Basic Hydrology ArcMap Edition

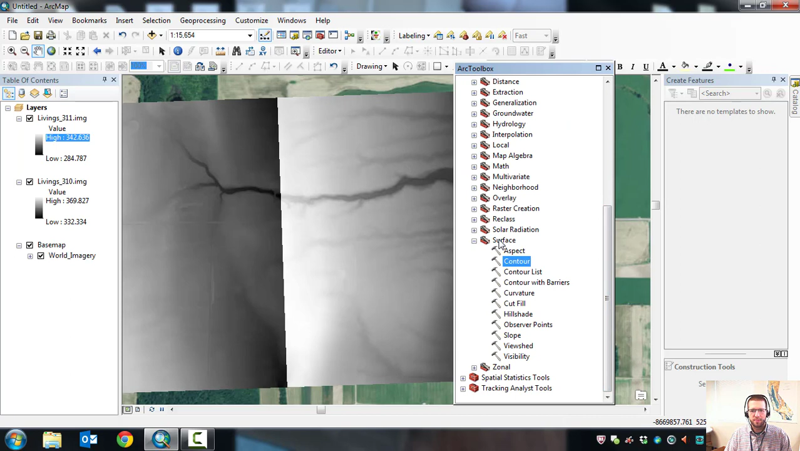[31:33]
Inside Surface Tools, you want Contour.
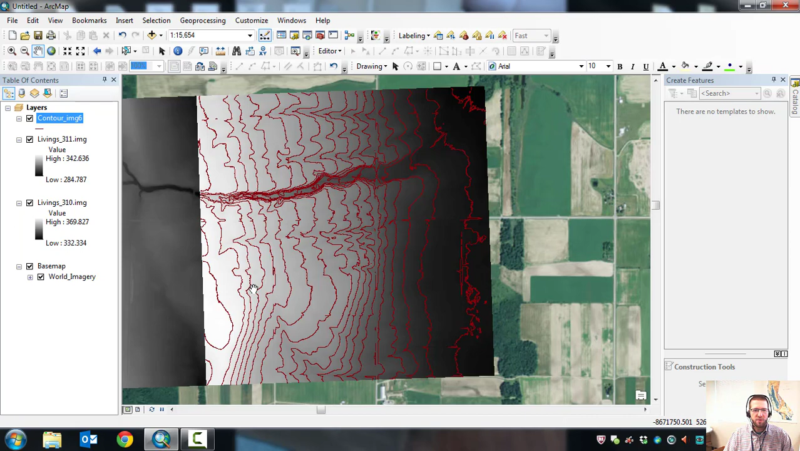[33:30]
Definitely want to note though, when you display the lidar contours, they're very jagged.
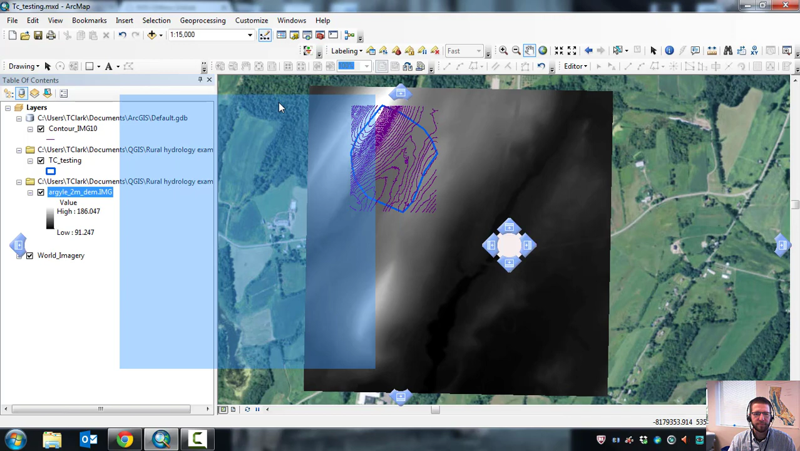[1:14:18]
Here's the arc toolbox and it's under spatial analyst tools and then surface.
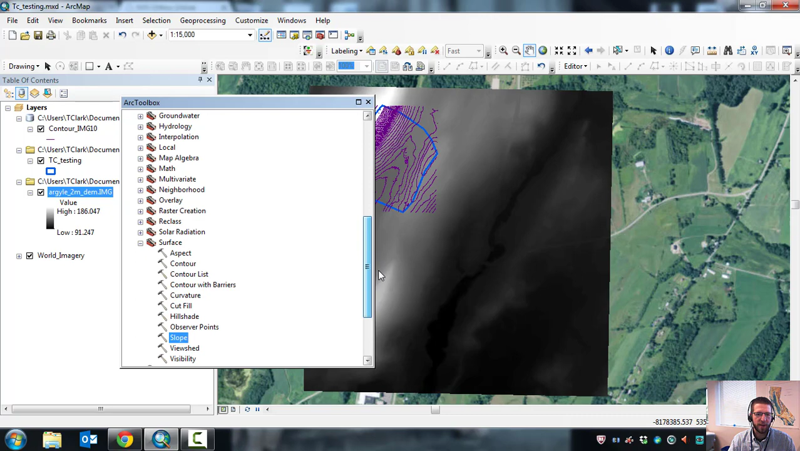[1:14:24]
And slope is the tool you want. The input raster is just going to be our 2 meter DEM.
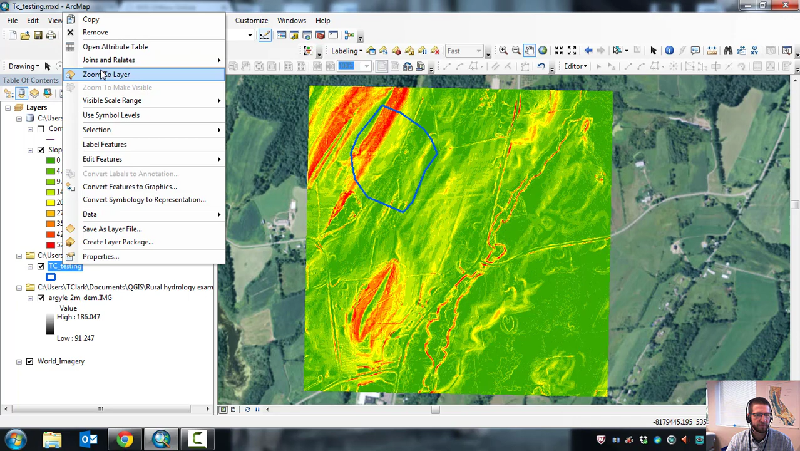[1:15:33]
OK, so if you look at the key, you'll see the darkest greens are the lowest slopes, and the brightest reds are the highest slopes. So now we have a raster where every pixel represents a slope, and all we need to do is add them all up, divide by the total, and we'll have an average slope. Now to do that, we're going to look for the zonal statistics as table tool. Let me move the toolbox back on.